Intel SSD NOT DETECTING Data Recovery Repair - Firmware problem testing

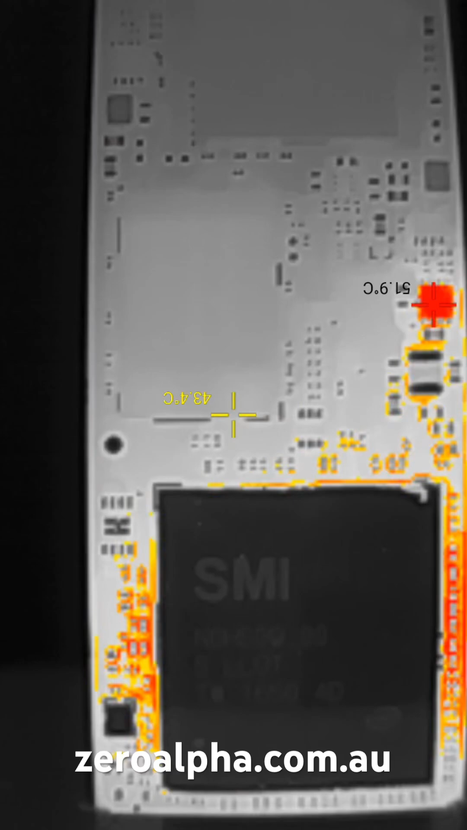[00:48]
On screen: spot 43.4°C, max 51.9°C
It appears to have normal heat soak around the SMI chip and its power regulator.